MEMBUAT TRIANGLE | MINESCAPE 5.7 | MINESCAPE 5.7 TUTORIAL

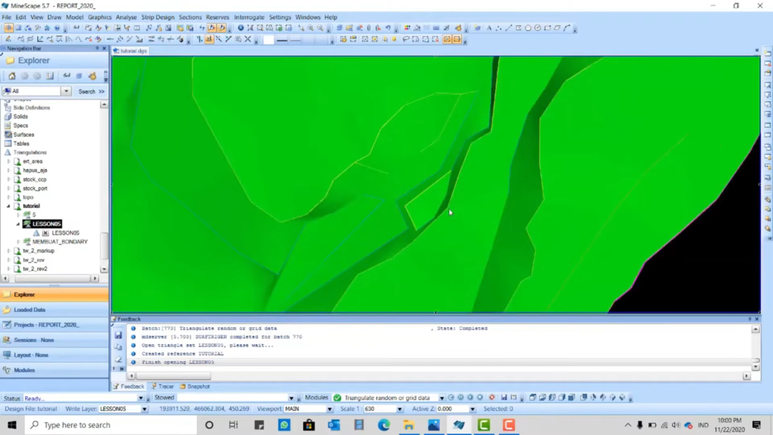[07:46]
ini dia hasil service yang kita lakukan tadi dengan warna hijau silahkan kita cek dulu kira-kira lebih kurang seperti ini dan service yang akan muncul adalah yang dihasilkan tersebut
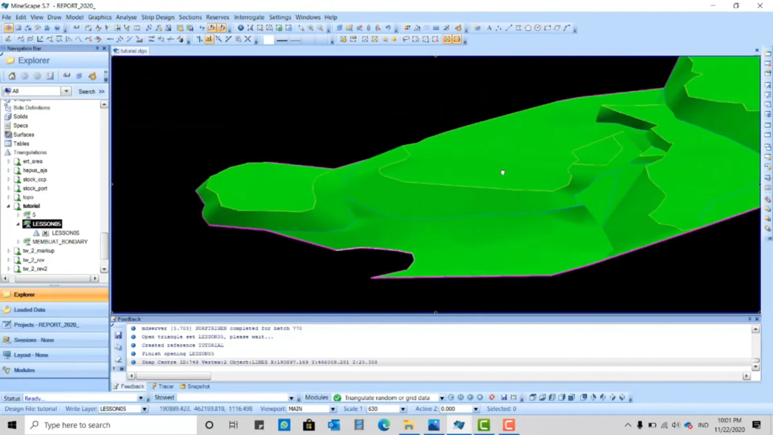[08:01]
berdasarkan dari hasil string teman-teman sesuai dengan situasi yang ada di site teman-teman masing-masing
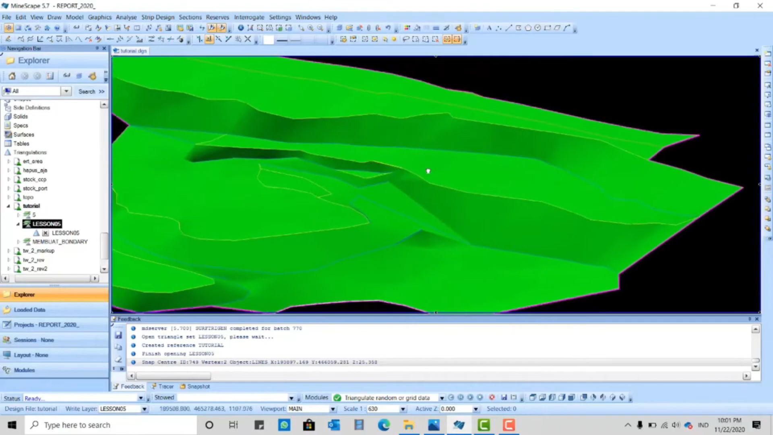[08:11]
silahkan coba nah untuk tampilan secara visual ini surface nya masih objek maaf maksudnya
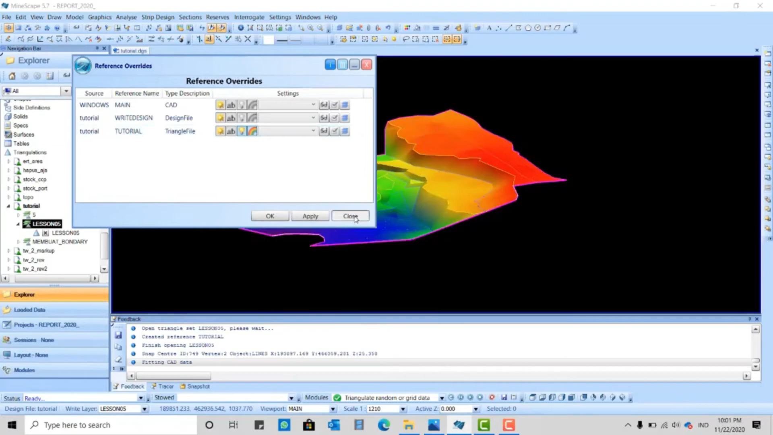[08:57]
ini akan menandakan dia semakin menuju warna merah elevasi akan menuju ke level yang tinggi kemudian ke lebih
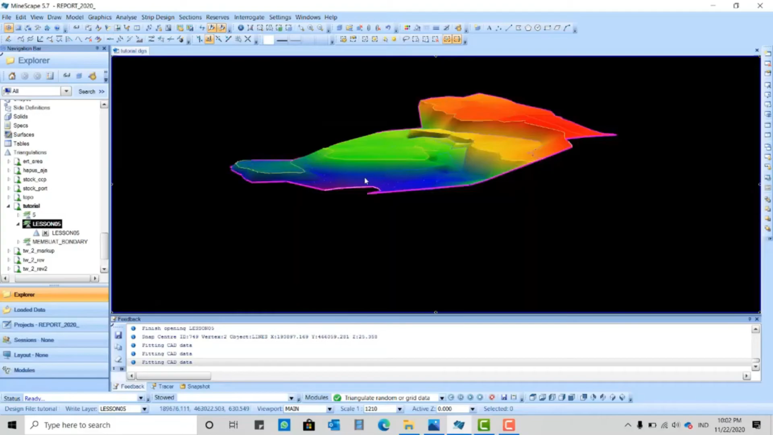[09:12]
kuning hijau biru semakin biru gelap bahkan ke warna ungu itu level semakin rendah nah